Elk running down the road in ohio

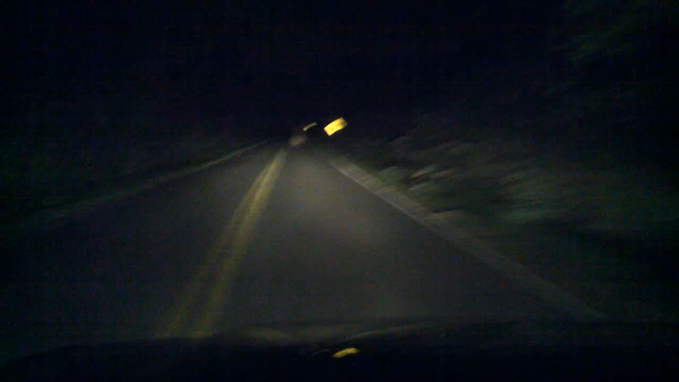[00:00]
Dude I'm about to shoot that motherfucker. This elk, it won't even like go. He's just cruising on our goddamn road. That's great. Dude the shit we've fucking seen tonight. Goddamn elk. You can't even tell what it is on my phone. Let's take him home dude. Lasso that motherfucker. Look at that fucking rack on that thing though. It's an elk. There it goes. They found somewhere to go.